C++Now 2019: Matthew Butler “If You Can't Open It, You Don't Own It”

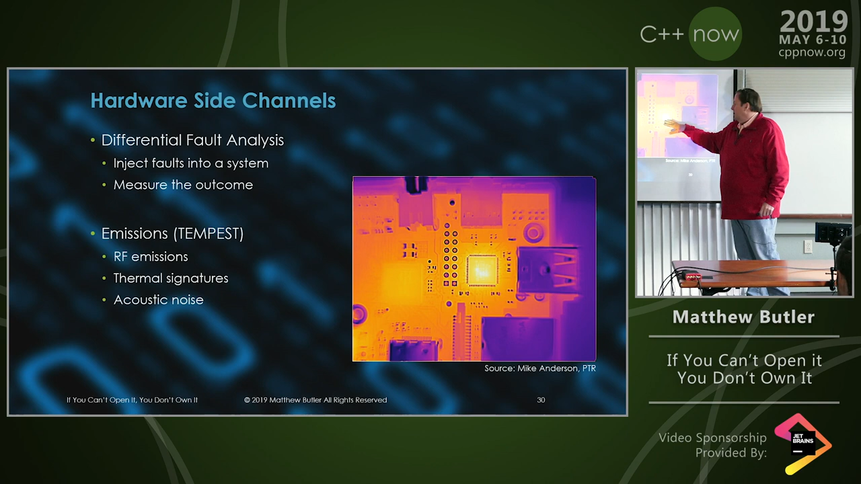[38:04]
This is a thermal image of a board. And what you're looking at is how much work is getting done in these things. So you've got a chip and a chip. And the fact that this is glowing white hot means either a couple things. Either one, the board is running really hot, so you've loaded this up. Or in the case of the presenter here, he said they found something actually underneath that chip. I'm not sure how you do that, but this is not a BGA. A BGA is where he's got balls here. This is actually where it's got the pins on the edge. But what they were suspecting was that there was actually something operating
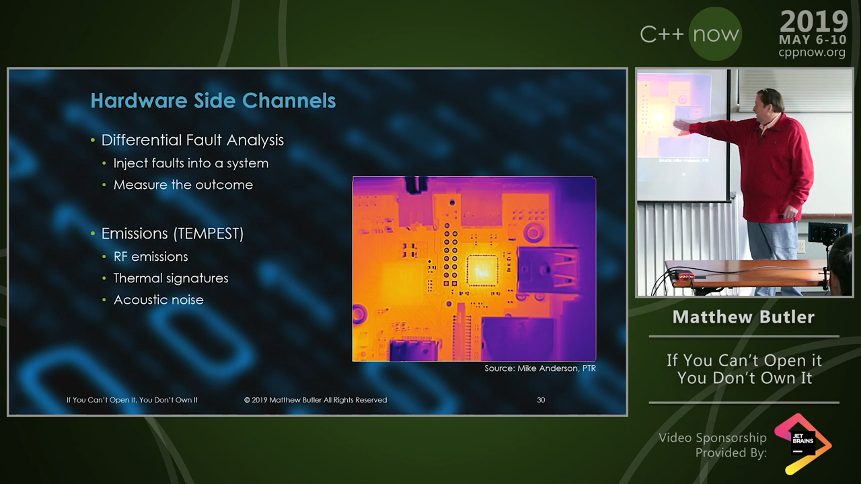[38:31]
underneath here because of how hot that was. It was not only the heat of the chip, but it's the heat of whatever's underneath it.